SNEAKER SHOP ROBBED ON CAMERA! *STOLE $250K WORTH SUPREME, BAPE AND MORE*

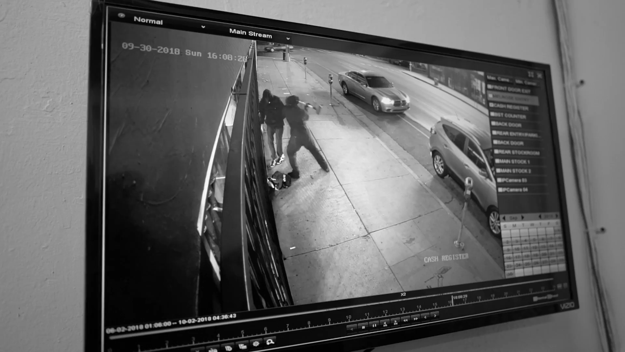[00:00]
Finally got it now watch it breaks the glass look how fast enough going through look at this. This is where it gets crazy
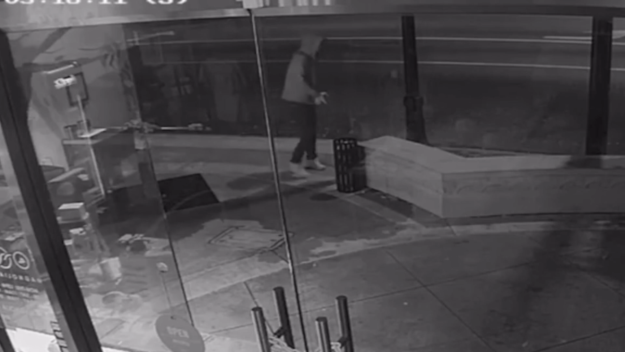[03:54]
robbed Somebody tried to break into mag park and burbank There's like a security footage of a kid who threw like a rock at the window a brick at the window. It's just dumb, bro It's like not worth it. Like it's 2018 every freaking store has security cameras You might not get caught right away,
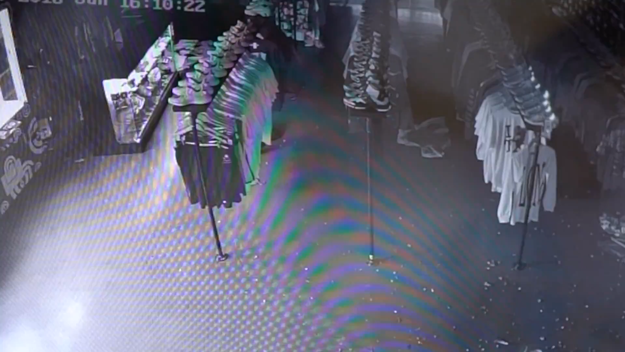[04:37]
So I look at the security cameras everything seemed fine for a second Then I look carefully There's glass on the floor one of the glass cases
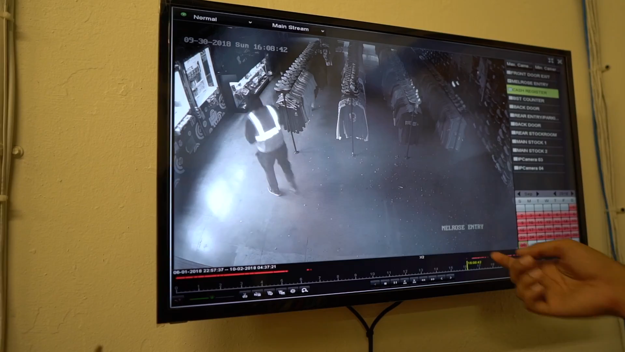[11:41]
It's this is when they break in See all the glass gonna shatter right there Now look at look at these just grabbing there. Oh, that's all babe that whole section They even took the shoes off the mannequin. That's a sick of this. Oh, that's only shoes. Yeah, that's that's one of the thing We took and analyze the registry.
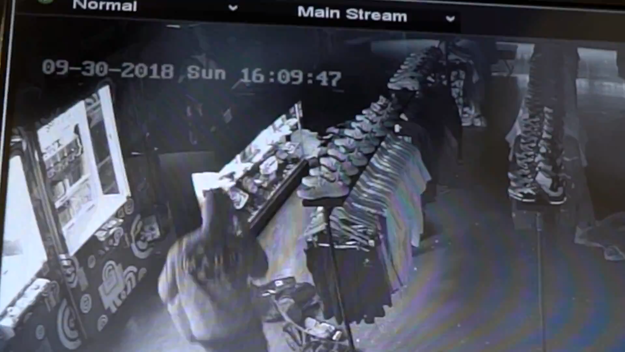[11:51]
I'll show you a better angle, but watch what they do the register One look at that dude's trying to break in the register Look, he's grabbing it. No, I just get trying to Look for like some safe or something. I don't know. They all have gloves, too. All of them have gloves Look, another mannequin fell. I think this was it. Oh, okay. Look now.
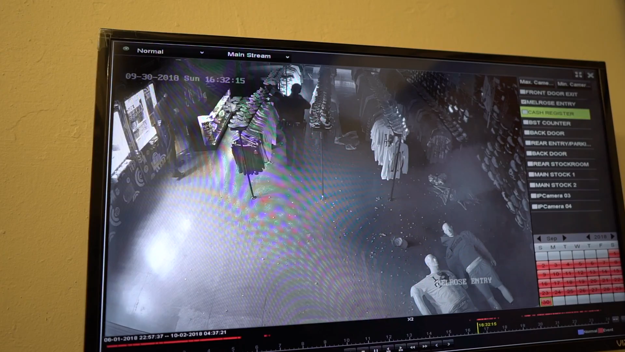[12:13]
Oh my god That was literally like no, it was it jumped up, but like um, 10 minutes later Look at the cops came in and just drew the gun. We're gonna bounce back though. No one else We won't let stuff like this coming our way. Thank you. My guy for life.